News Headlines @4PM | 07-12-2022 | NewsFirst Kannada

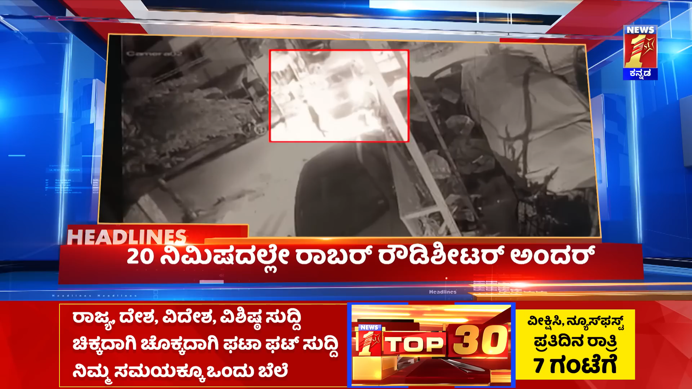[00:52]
ಅಪ್ಪ ಮಗನನ್ನ ದರೋಡೆ ಮಾಡಿದವನು 20 ನಿಮಿಷದಲ್ಲೇ ಅಂದರ್ ಪೊಲೀಸರಿಗೆ ಸುಳಿವು ಕೊಟ್ಟಿದ್ದು ಸಿಸಿಟಿವಿ.